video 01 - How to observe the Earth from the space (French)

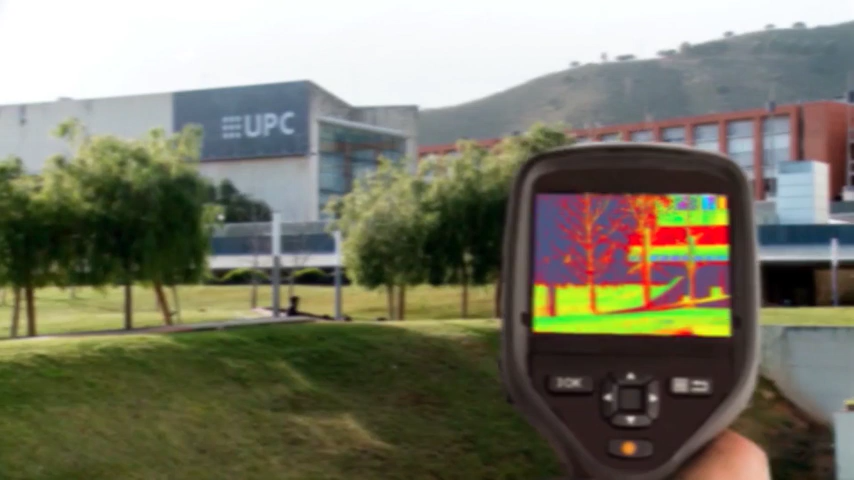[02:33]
Dans ce cas, les capteurs infrarouges sont spécialement conçus pour voir le rayonnement infrarouge émis et réfléchi par des objets, et cela même dans le noir.